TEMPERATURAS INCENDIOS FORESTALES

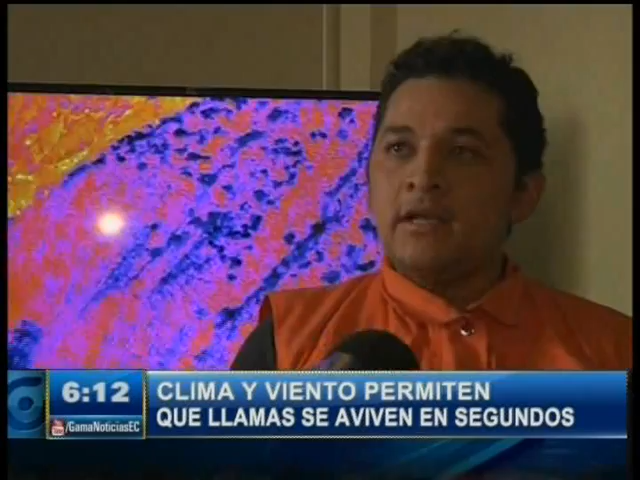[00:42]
Con el apoyo de aeropolicial y la cámara termográfica detectamos puntos calientes que pueden reactivarse con el aumento de la temperatura y con la velocidad del viento. Estas imágenes térmicas muestran la ladera de Puembo.
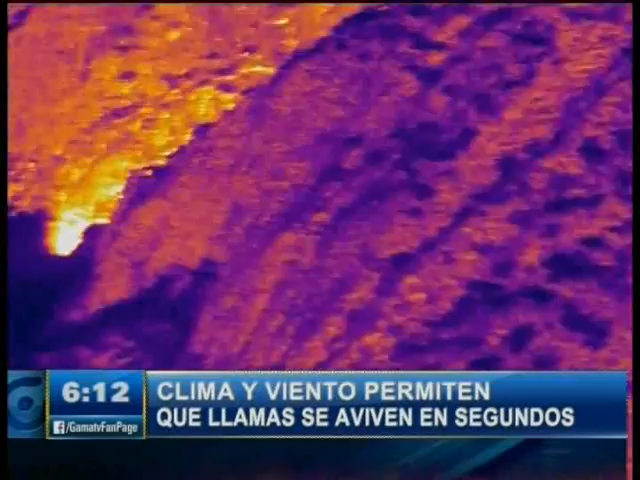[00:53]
Estos días aquí se registraron temperaturas de hasta 300 grados centígrados.